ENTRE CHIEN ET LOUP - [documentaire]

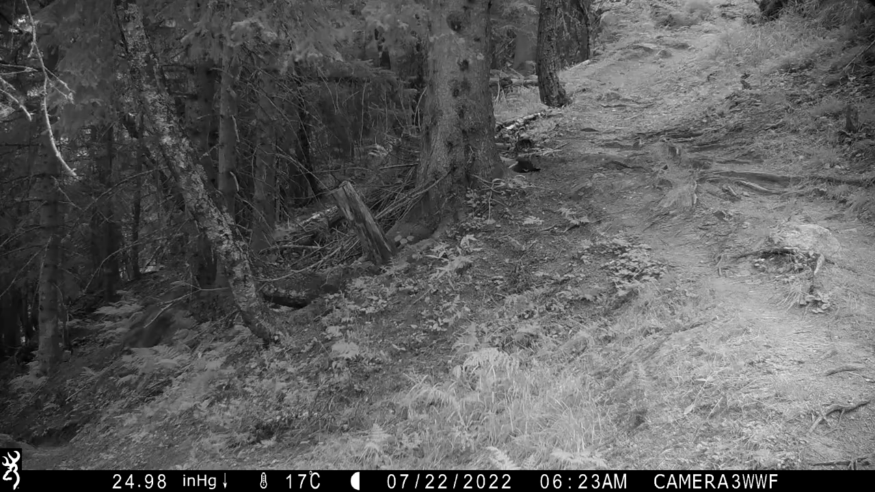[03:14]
C'est quand même quelque chose de voir un animal sauvage qui est là, qui est juste à côté, un animal où il y a beaucoup de légendes en fait sur le loup qui vous ont forgé pendant toutes ces années une image.
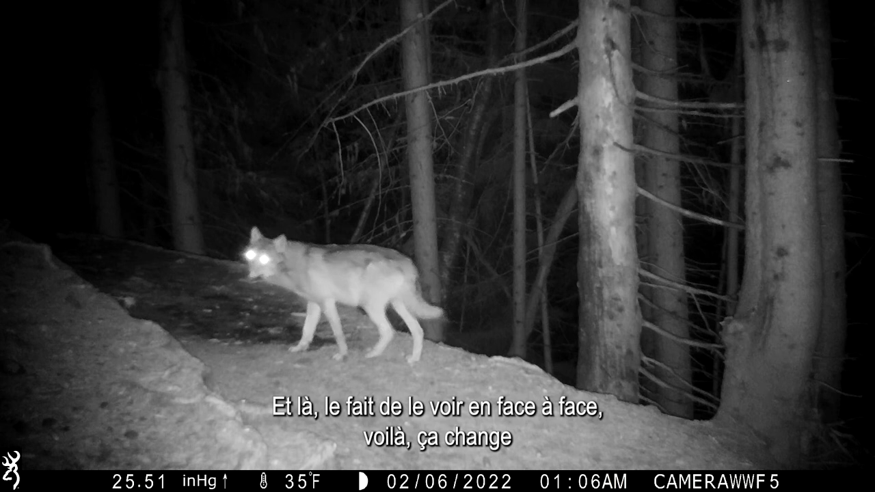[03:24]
Et là, le fait de le voir en face à face, ça change des choses quand même.
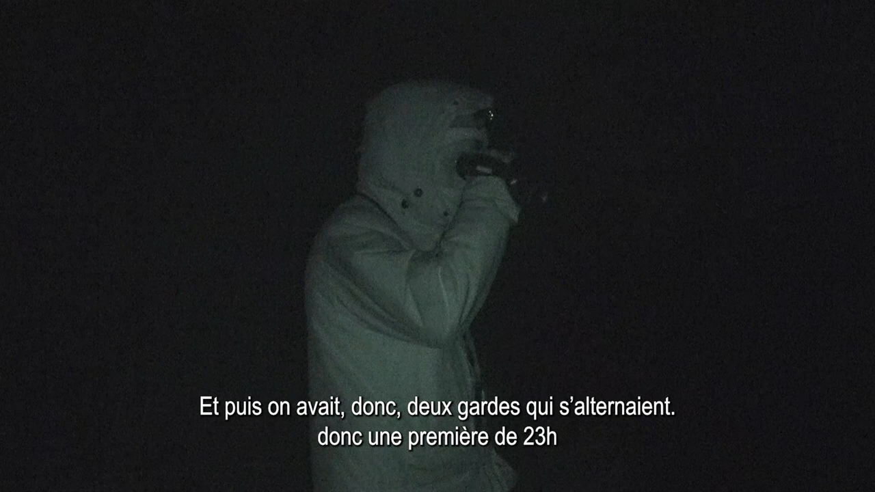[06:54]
Et puis, on avait deux gardes qui s'alternaient, donc une première de 23 heures jusqu'à 3 heures du matin à peu près, et une de 3 heures jusqu'à 7 heures.
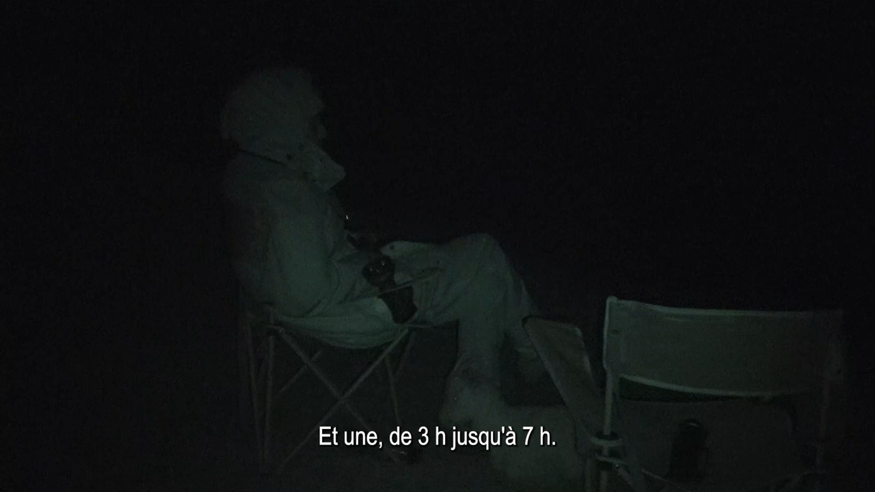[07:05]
Pour garder le troupeau, donc on équipait de jumelles à vision nocturne
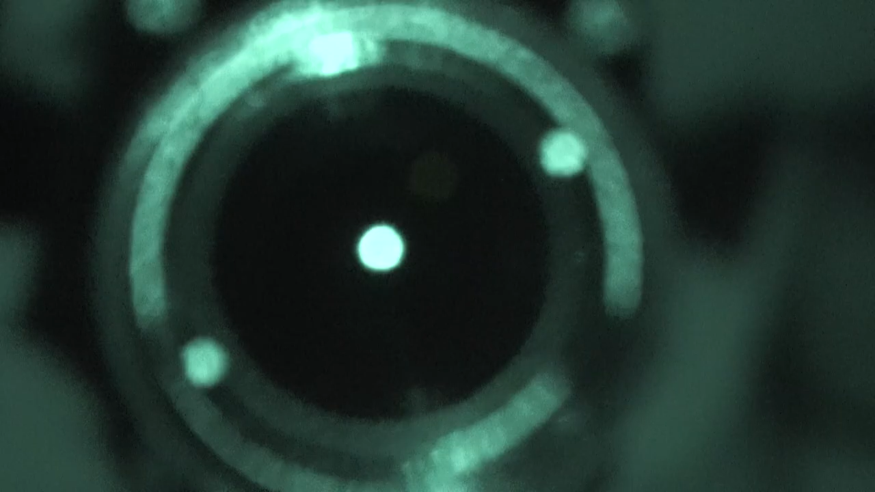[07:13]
qui nous permettent de
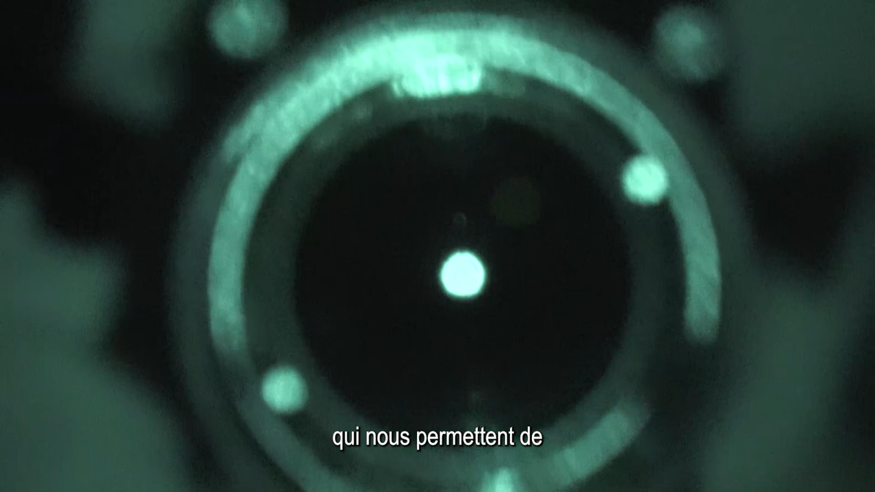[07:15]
détecter donc les sources de chaleur et donc le loup.
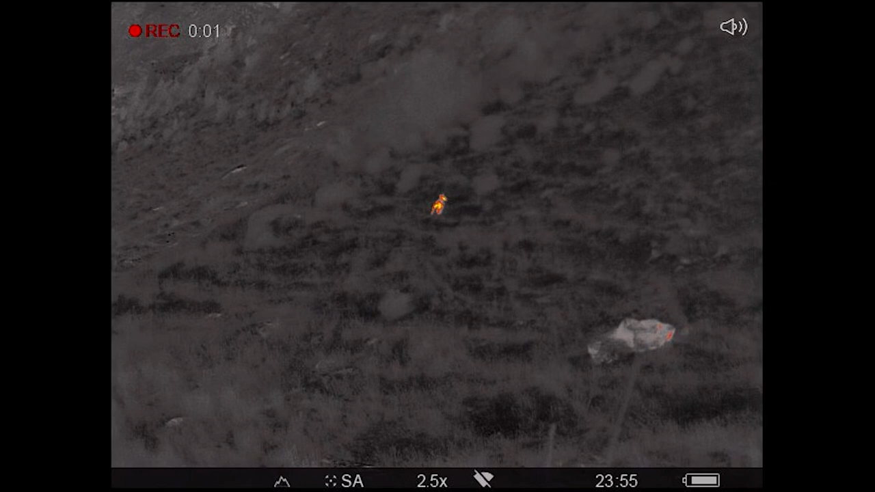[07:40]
Il est en bas là, il est un peu plus loin.
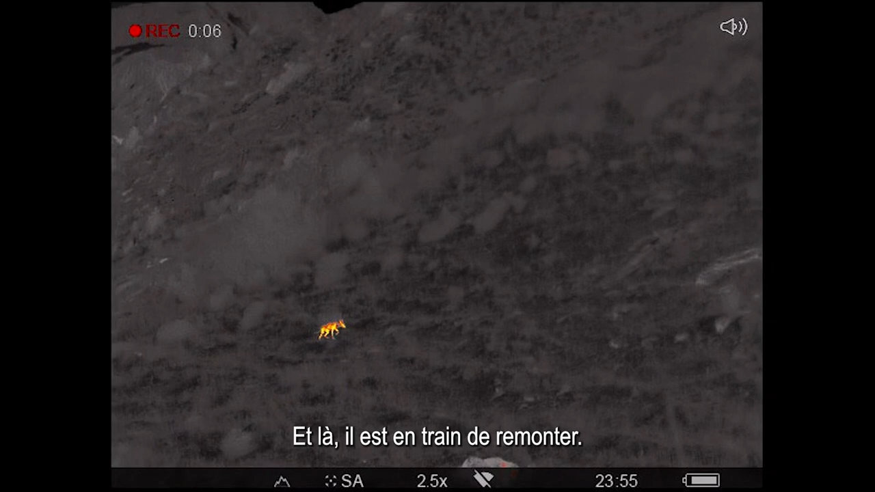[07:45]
Il est en train de remonter.
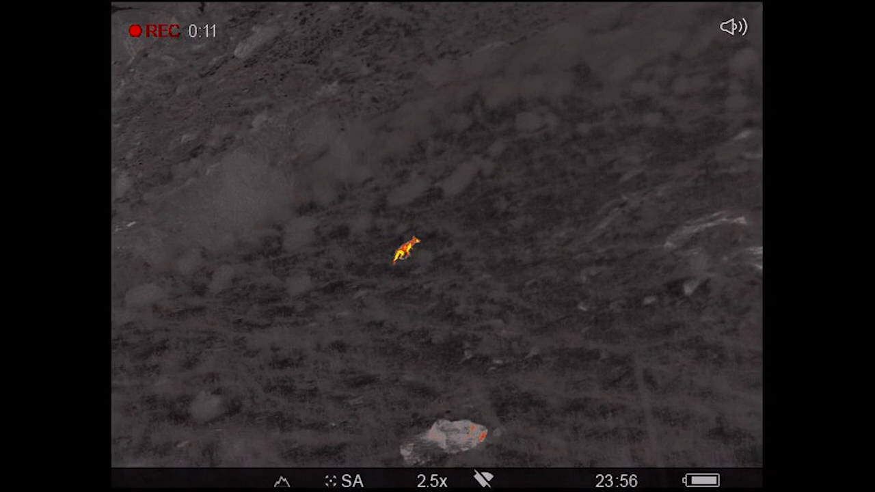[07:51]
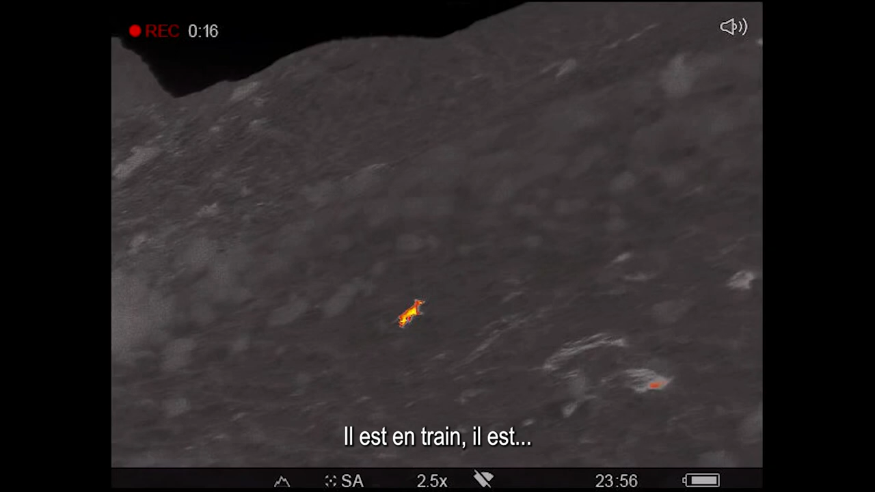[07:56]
Il est en train de remonter vers le col.
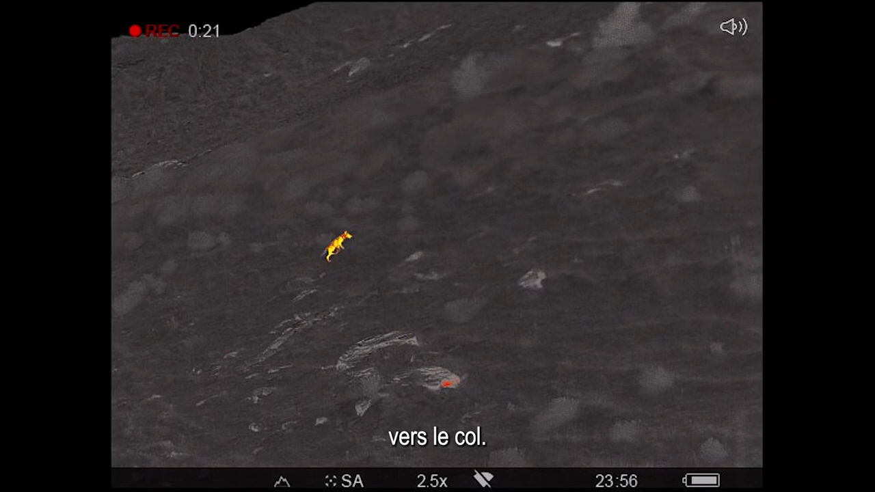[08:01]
Il remonte vers le col. Il regarde le troupeau.
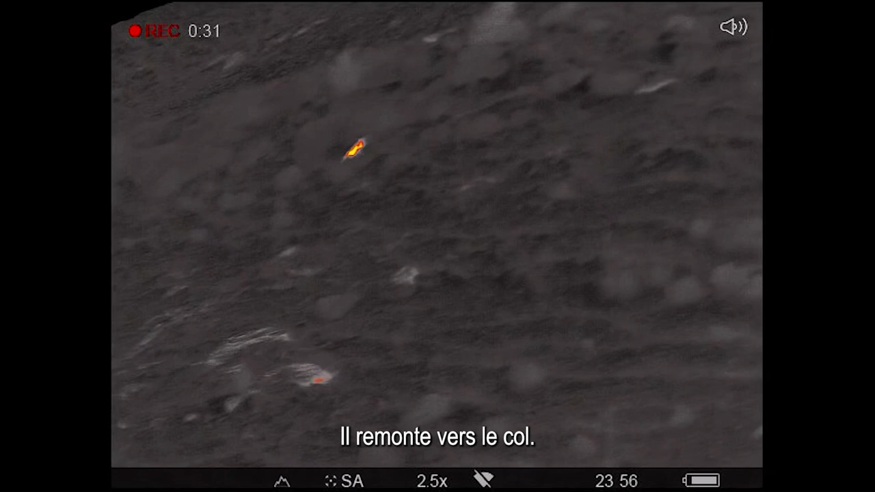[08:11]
Il remonte vers le col. Il s'est camélé.
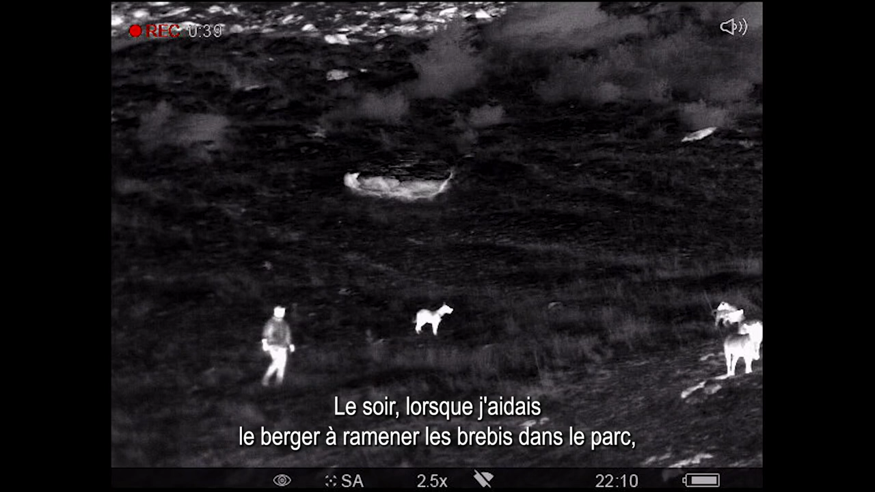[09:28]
Le soir, lorsque j'aidais le berger à ramener les brebis dans le parc, elles ne rentraient pas forcément toutes.
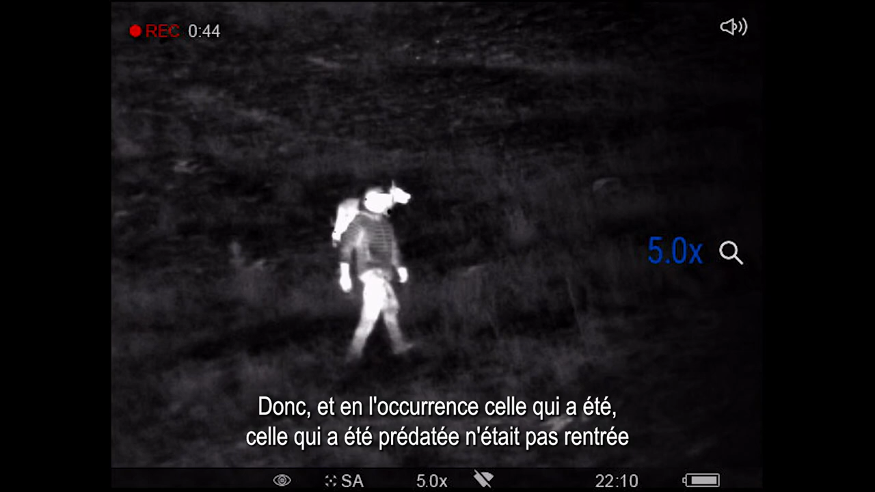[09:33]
Donc, et en l'occurrence, celle qui a été prédatée n'était pas rentrée dans le parc. Ce qui explique en partie ce qui s'est passé.
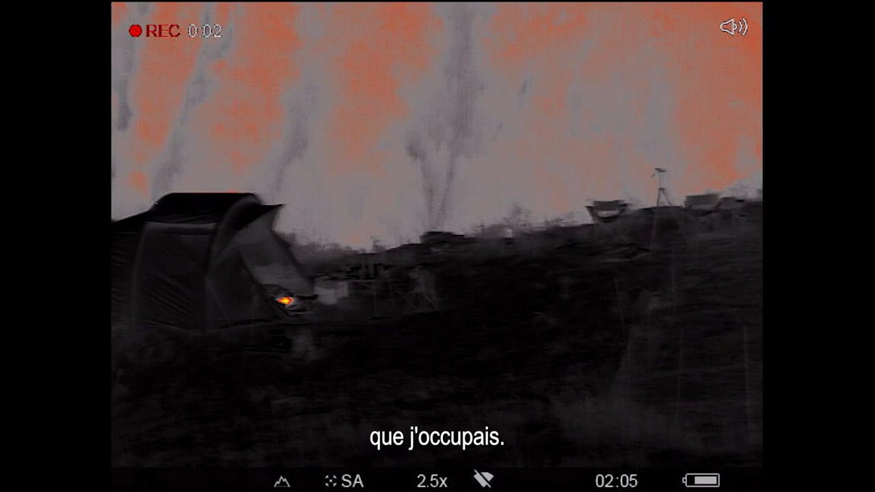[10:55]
Donc on est là sur le lendemain de l'attaque,
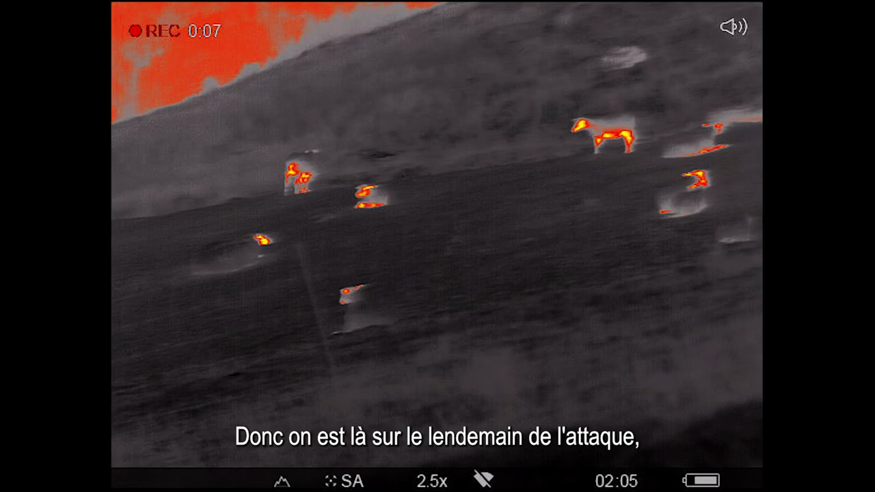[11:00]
de façon à attirer un animal.
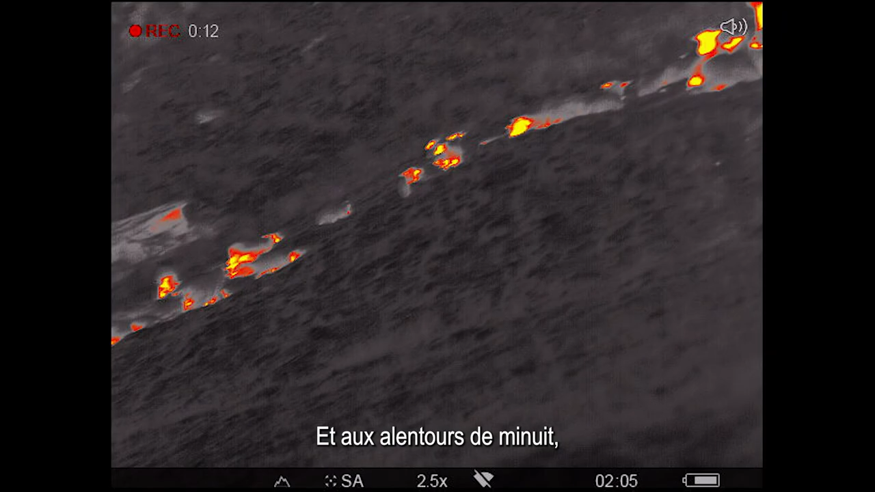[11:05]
Et aux alentours de minuit, j'ai entendu une détonation qui ne laissait aucun doute.
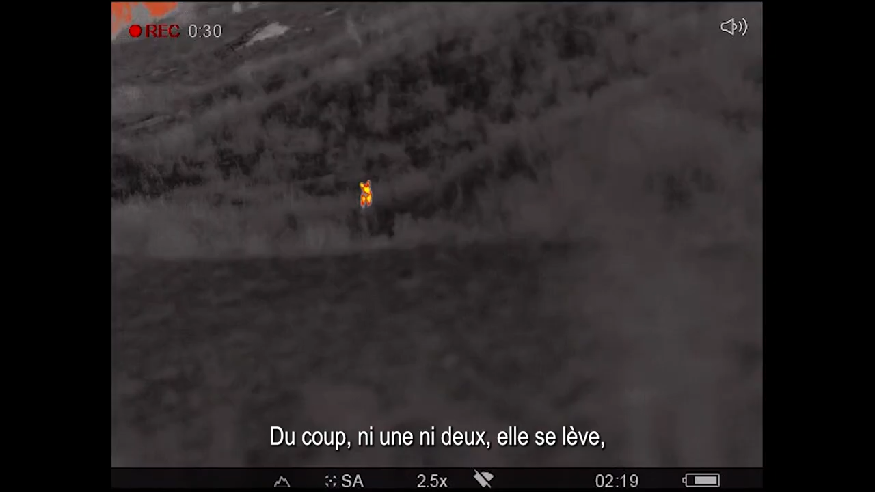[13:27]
elle commence à regarder, elle est étrange, il y a des loups.
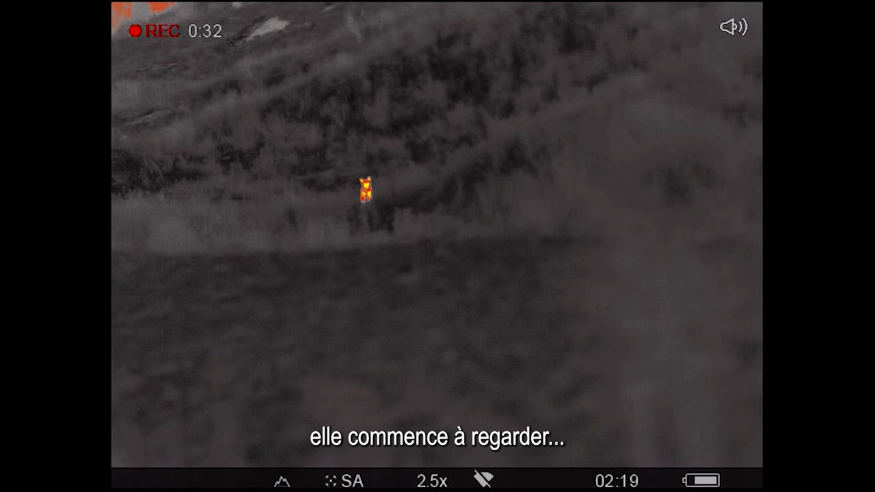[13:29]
Donc du coup, on commence à les observer, ils commencent à avancer, à passer.
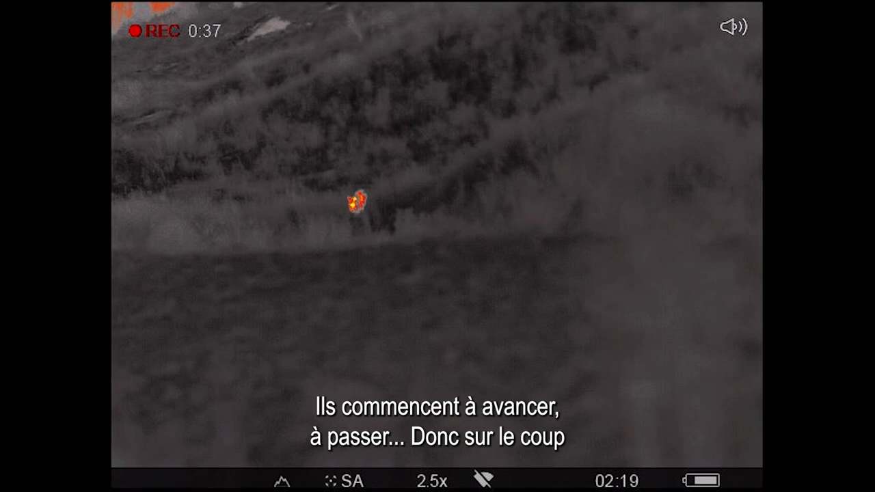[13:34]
Donc sur le coup, on en voit deux, puis un seul, voilà, mais qui avance quand même assez rapidement vers nous.